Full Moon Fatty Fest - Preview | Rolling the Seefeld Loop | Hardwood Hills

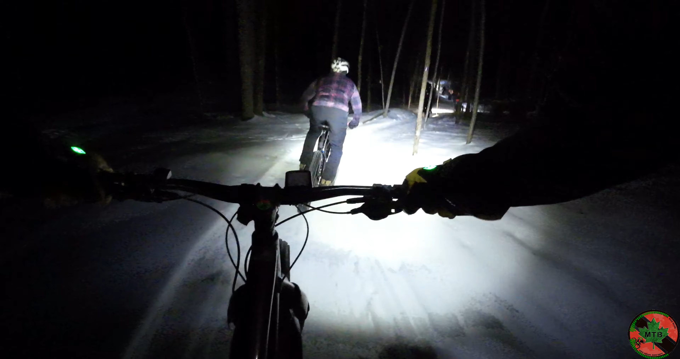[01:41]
oh no tunnel oh and we're back first look down